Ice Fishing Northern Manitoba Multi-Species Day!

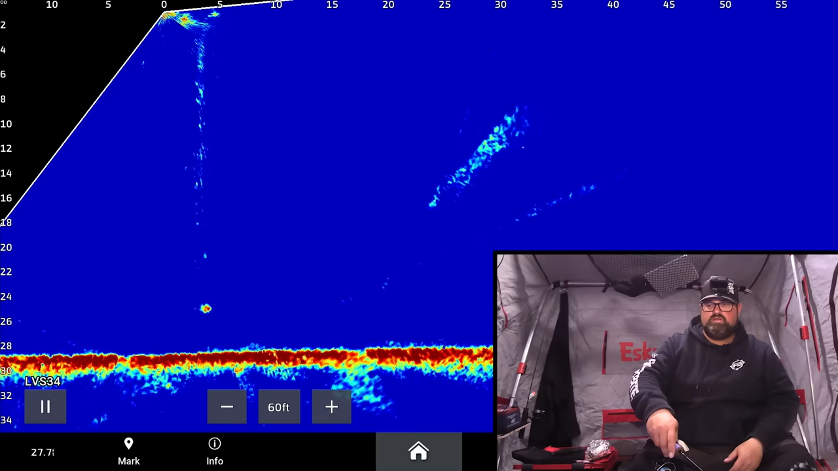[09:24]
a fish down here and drop to him little guy so brought the rattle bait up gonna try the jig in the minnow it's coming up it's coming up I wonder if it's a cisco either or even if it's a cisco means there's some bait around at least it's acting like a cisco it's acting like a cisco let's see there are some
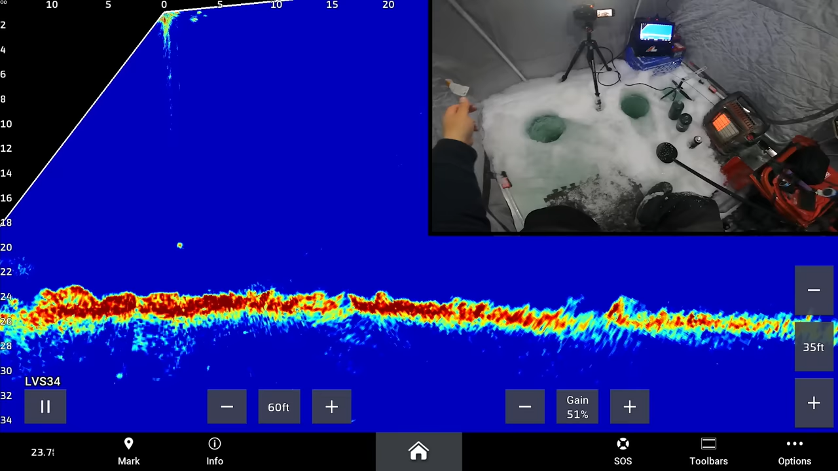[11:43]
let's set up a little bit shallower on 24-ish feet lots of rocks here right now I'm going to look around here a little bit just to see kind of if I can see any fish showing around
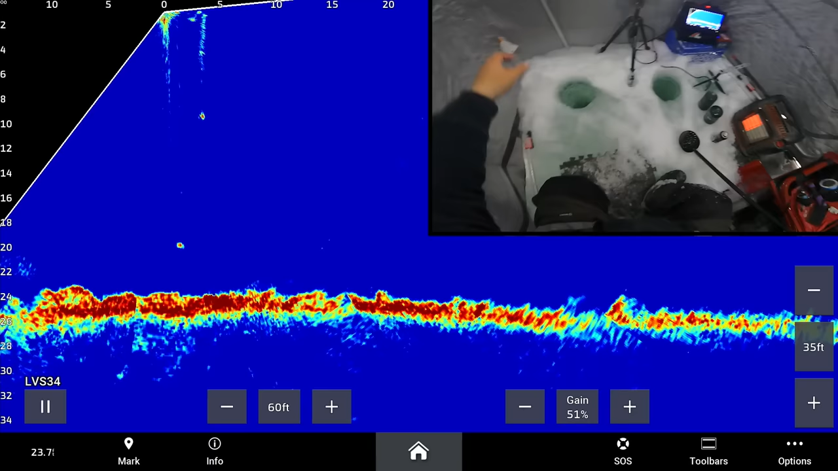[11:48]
and then we're going to basically hope for a night bite it's 307 so still got plenty
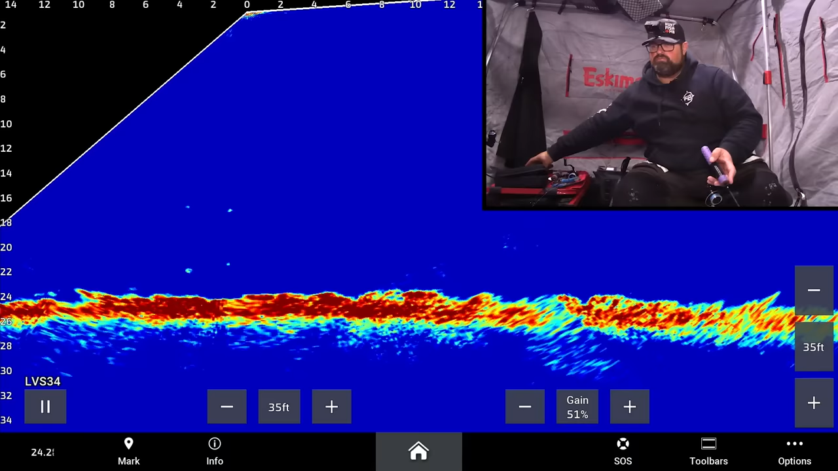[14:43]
oh there's a fish creeping in here on the left I saw you down in those rocks buddy it's gonna drop down I saw him he's still coming he's coming over here he's coming oh come on come on oh he he hardly bumped it give me a chance oh he's coming up to it
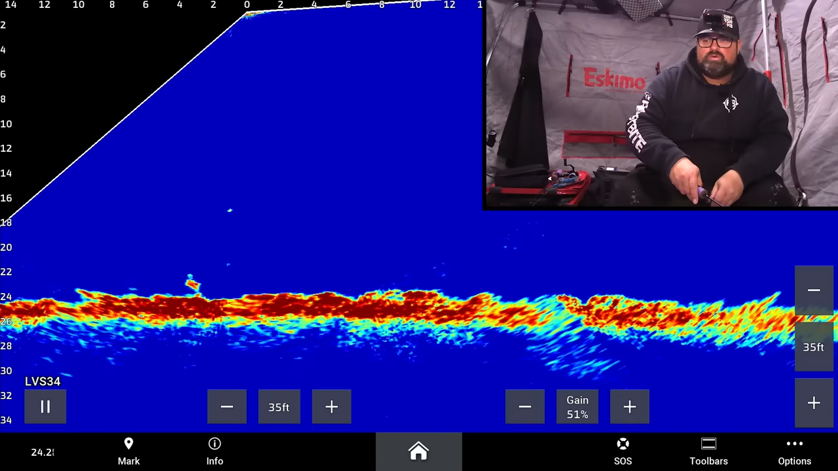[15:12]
though I had to take it off the ice oh come on this is a walleye this is a walleye this is a walley this is a walley we
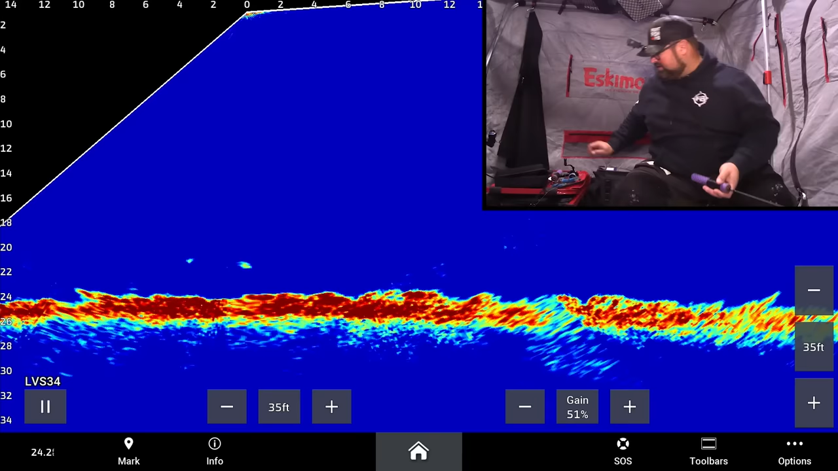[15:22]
ate the minnow he ate the minnow he ate my dead stick he ate my dead stick
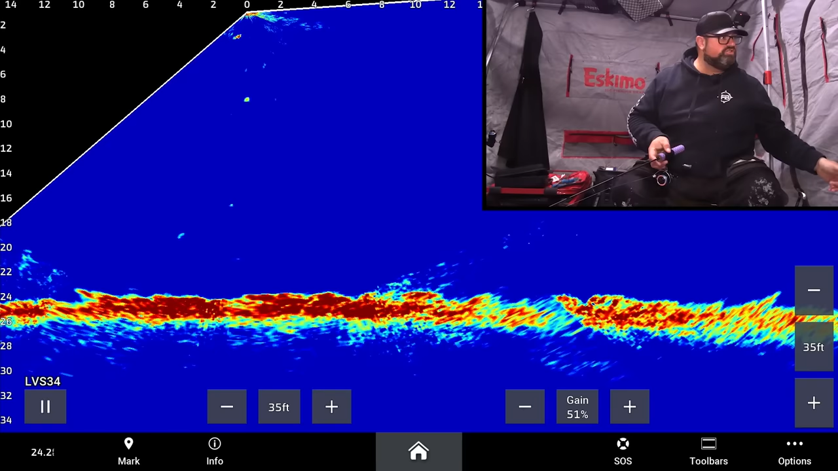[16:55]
going right now that I look at I got my purple handles are my drenches oh boy um
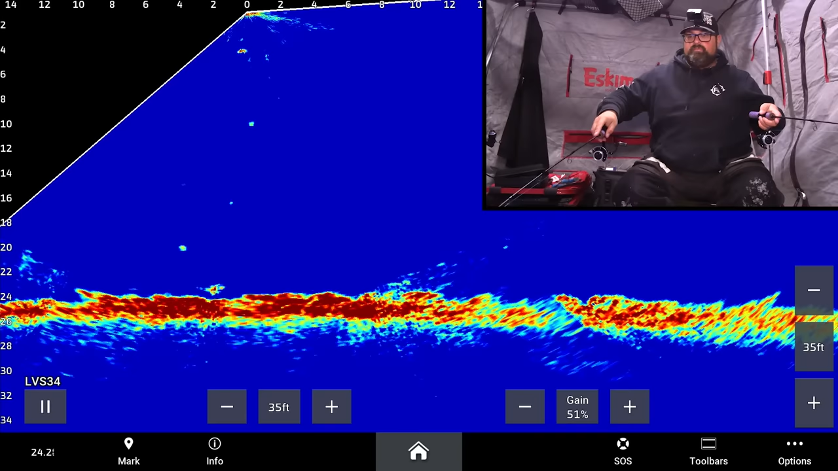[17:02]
another fish just came in yeah anyway my purple rods handles
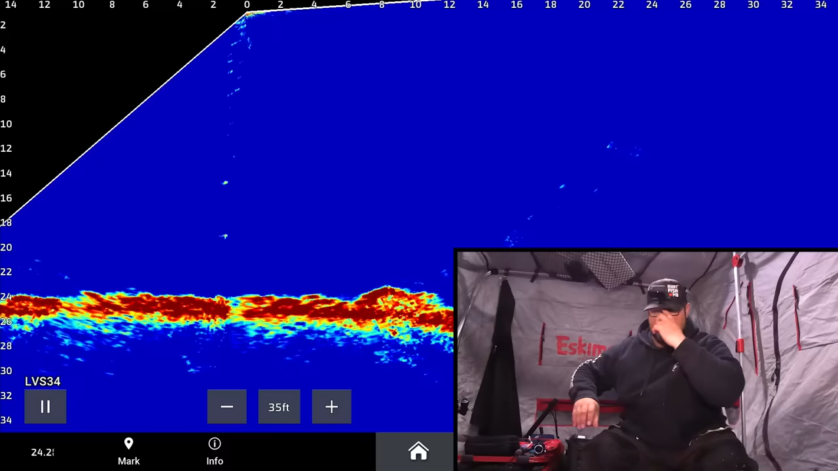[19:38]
there's some rocks down there right so I'm not dropping it too far where if there's a fish in the distance I want him to be able to like see that minnow that's way up there my active bait here which I had
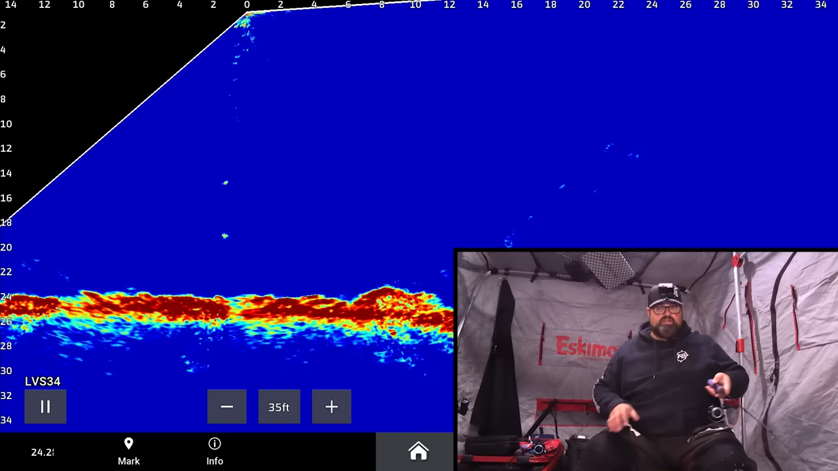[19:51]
just taken out here for a second I'm fishing that one lower to the rocks and yes I'll pop it up once in a while too but I'm I am fishing it lower for the most part the jig in the middle I'm keeping up about probably about right now I got it about almost four feet off of the bottom I can always drop it quick if a fish is coming around that area but
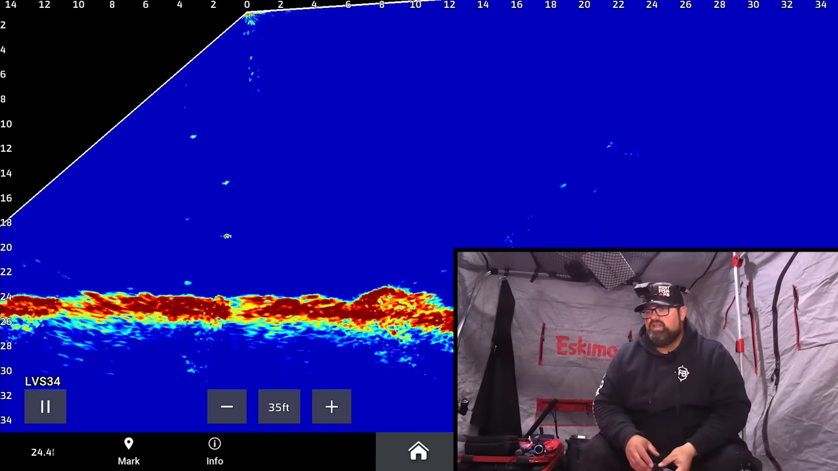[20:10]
I am keeping it up a little bit I'll probably go actually maybe another six inches to a foot lower yet but I am keeping it up quite a bit just so
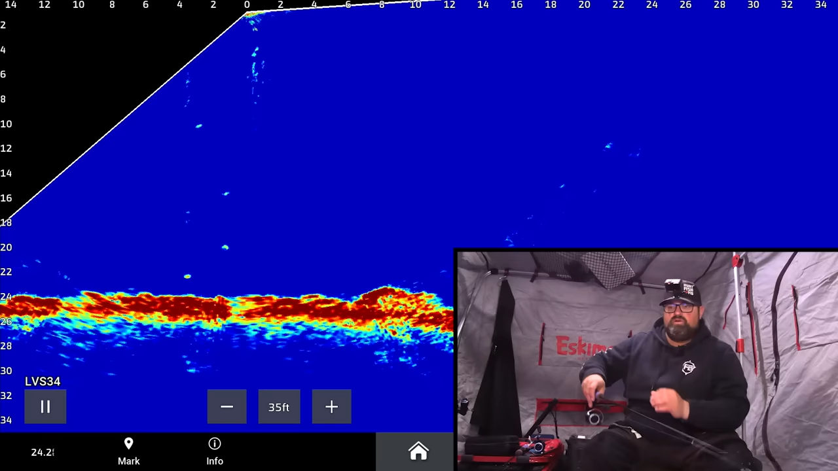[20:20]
the fish that's further away can see that bait that's up a little bit higher
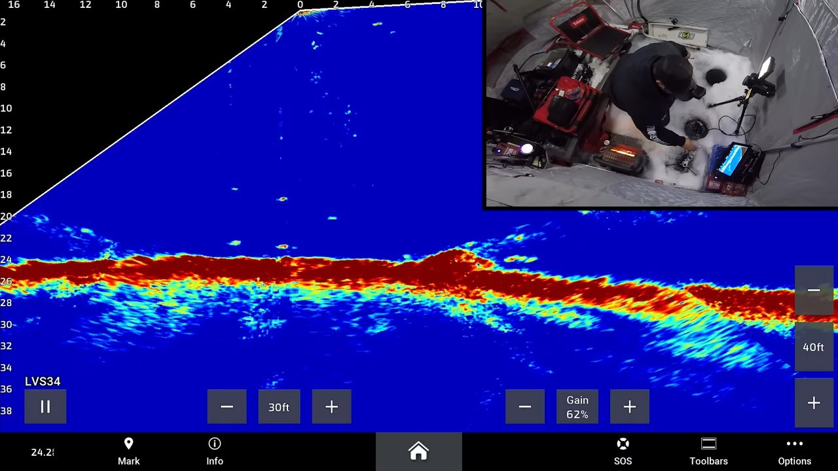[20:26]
oh here might come back yet it's coming back it's coming back come on come on it's on the other side of that rock turn the gear down a little bit come back
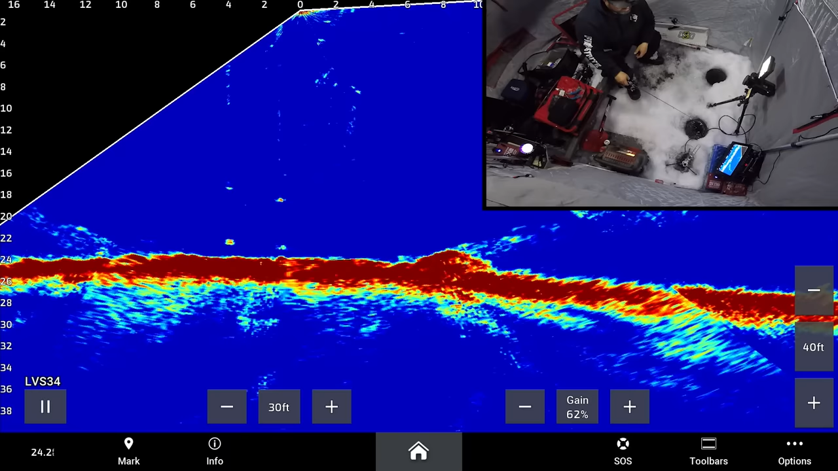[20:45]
here it's it's coming it's coming back right tight to bottom here it comes I think this is the same fish where is it
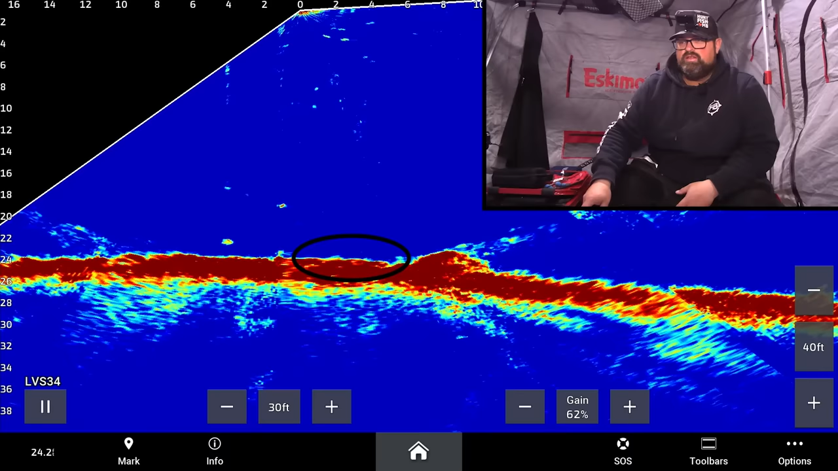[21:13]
there it is it's tight to bottom you just see you just see it moving ever so slightly on the bottom here it comes